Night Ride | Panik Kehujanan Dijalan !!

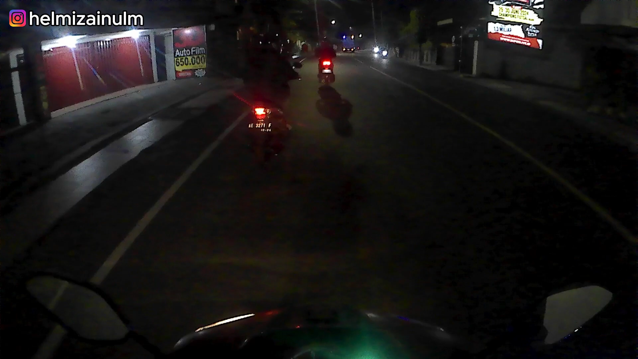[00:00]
udah mulai gerimis guys. Hah? Saya rapopo bablas. Bablas saya rawo. Puh. Mulai terus guys. Gimana ini?
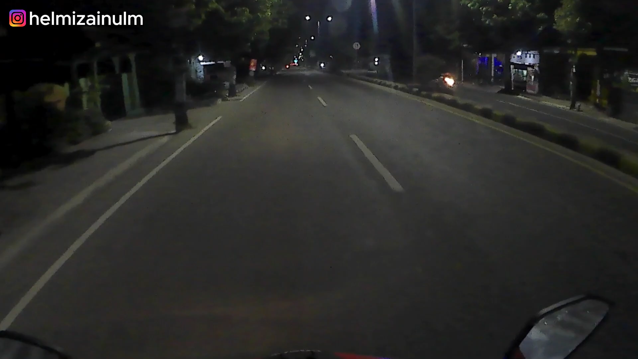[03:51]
Sini aman banget loh guys, nggak hujan. Kayak hujannya itu kayak terbagi gitu, nggak rata semua hujan itu, enggak. Soalnya sini aja loh kan
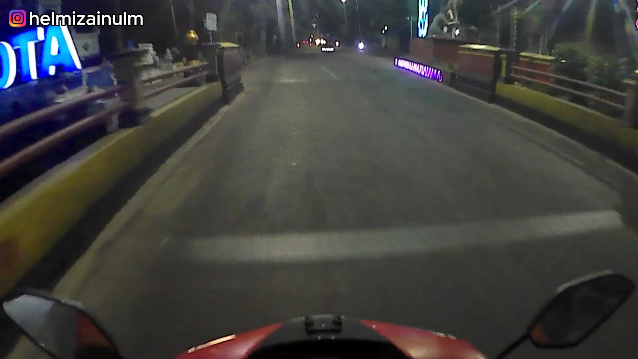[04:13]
kering banget jalan kan. Tadi di rumah itu nggak tanah habis hujan, basah. Ini juga nggak ada yang bawa mantel guys. Biasanya kalau hujan kan pasti ada yang satu atau dua itu bawa mantel.
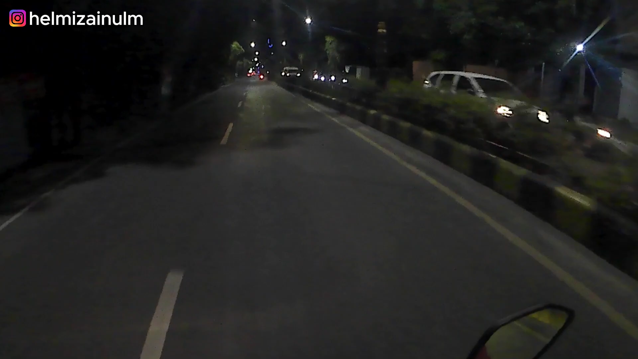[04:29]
Ini enggak, berarti aman guys. Aman banget sini berarti. Wah, pas lampu merah guys. Tapi kota masih lumayan ramai guys. Hah?
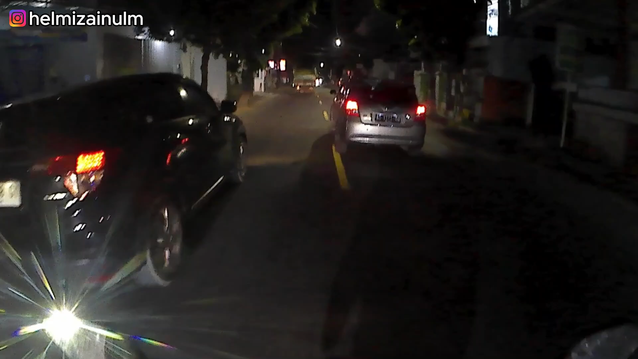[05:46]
Bah, debunya itu loh guys. Depan itu truk habis angkut pasir kayaknya.
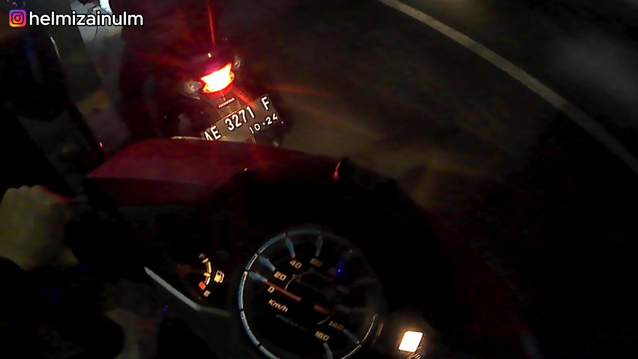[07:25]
Ayo kita gas guys. Ini kita ngopi di depan semasa aja guys. Tapi kok lewat sini?
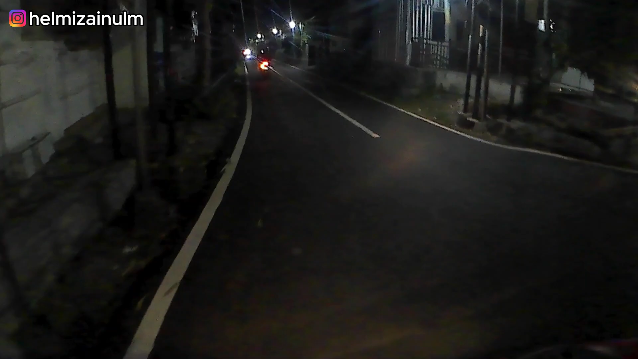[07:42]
Aku belum pernah lewat sini guys. Lewat mana ini? Motornya. Semoga bisa beli yang kayak gitu guys. Ini lewat mana coy? Belum pernah sama sekali lewat sini aku guys. Jadi nggak tahu.
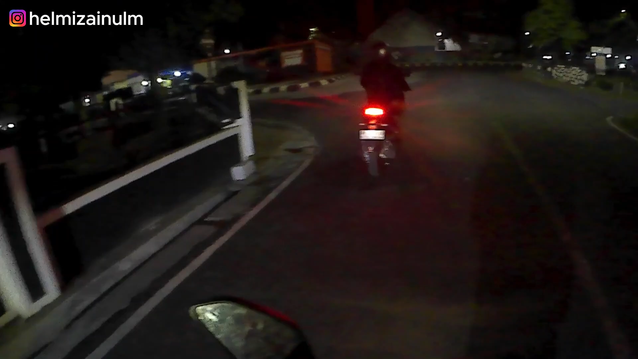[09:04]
Sini juga sekarang rame, guys. Buat nongkrong juga sini. Nah, kalau ini tahu, guys. Ini di belakang stadion kota.
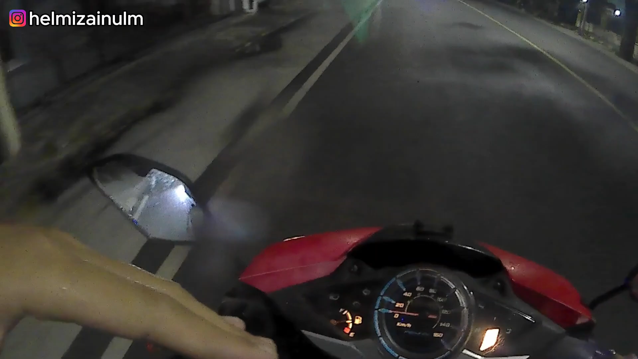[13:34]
Aman nggak ini? Nggak terlalu deras sih, cuma ya kecil-kecil hujannya. Gimana ini, lanjut aja lah, nggak terlalu, nggak apa-apa. Semoga semakin ke selatan nggak hujan.
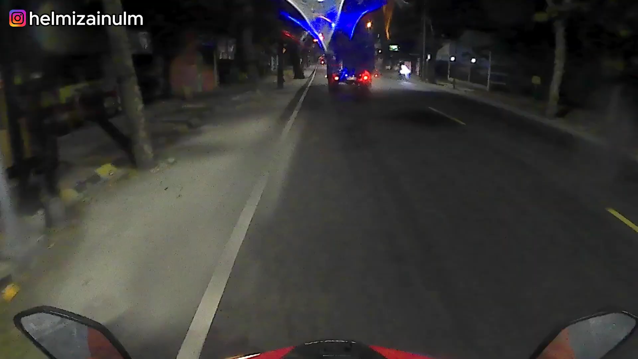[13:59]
Kayaknya sih terang sih selatan. Sini aman soal. Ya walaupun masih rintik-rintik, tapi nggak mulai terus, guys.
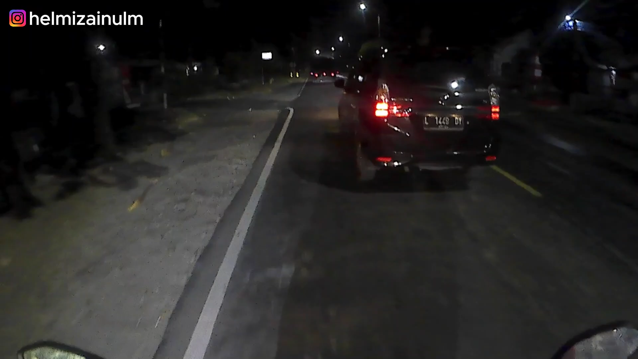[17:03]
Nah, kan ini basah, ini fix ini habis hujan. Tadi berangkat belum. Nah, untungnya kita pas udah mau pulang, ya kan hujannya udah berhenti. Ya kan? Alhamdulillahnya itu guys. Nah ini aja masih basah guys. Nah kan
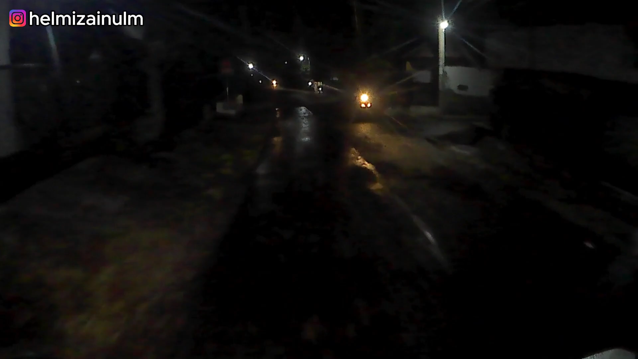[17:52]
Coba kalau tadi wah pasti ini kehujanan. Stik. Kalau tadi kita baru pulang pasti kehujanan.
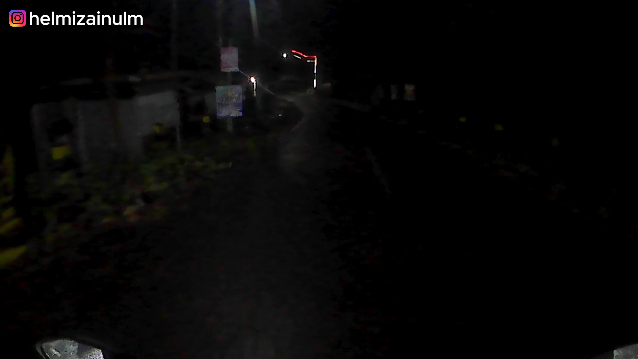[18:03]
Kita set. Oh masih rintik-rintik guys.
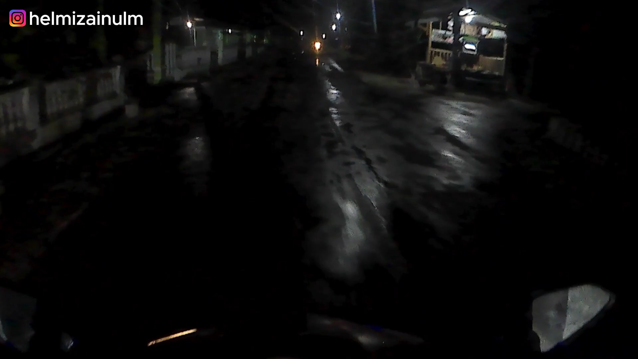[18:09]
Nah kan, tapi udah gak terlalu ini aman sih. Ini siapa lagi yang ulap anjay. Kampret mengenai anak. Mentang-mentang lampunya madep ke aku, pakai nyalain lampu dim lagi, kampret mah.